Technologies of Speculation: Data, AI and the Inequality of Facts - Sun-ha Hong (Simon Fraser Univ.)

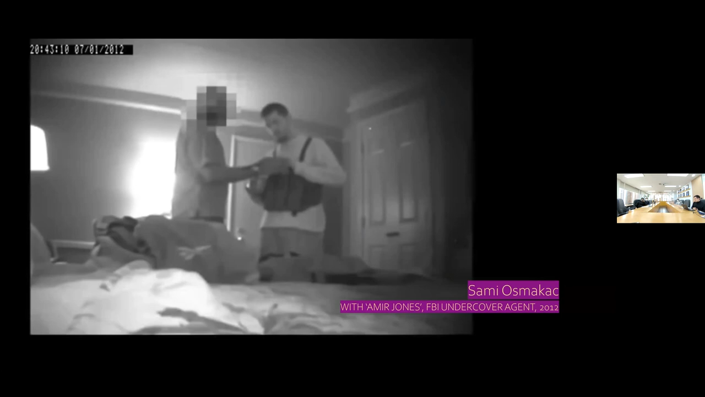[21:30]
What we can see in this slide is a video of a man named Sami Osmakac. He's a Muslim Albanian American. And on the left, the man with the mosaic face, he is Amir Jones. That's a fake name because he's an FBI undercover agent. What you have here was a situation where Sami Osmakac is a regular guy. He's living in America. He has sometimes been known to make extremist comments, right?